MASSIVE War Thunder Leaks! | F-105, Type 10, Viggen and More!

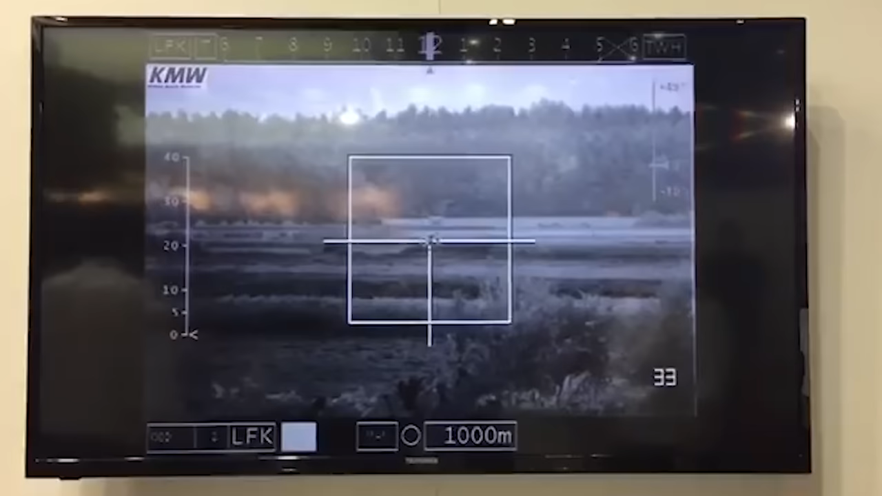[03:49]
This would mean it could be used to scout around the area briefly as well, and although the Puma only carries two of them, I believe,
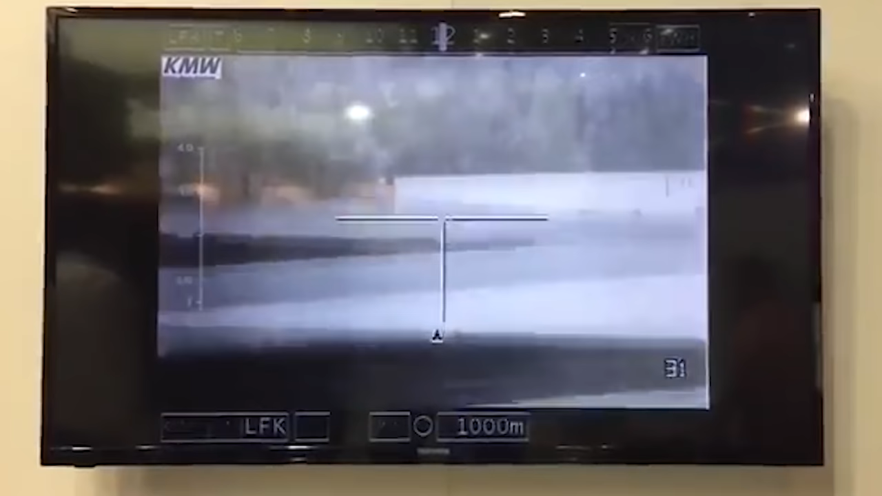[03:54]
given the range of 5km and the camera guidance system, it could launch missiles infinitely from within a cap,
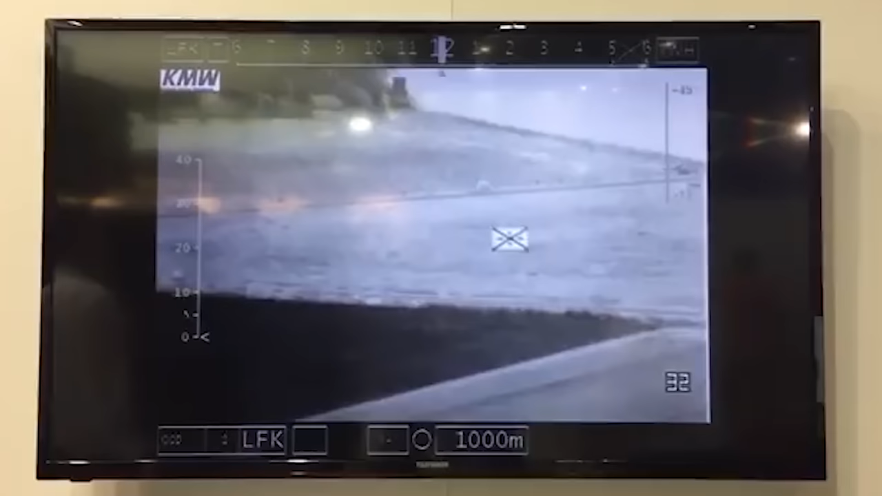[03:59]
and pretty well guarantee getting them on target.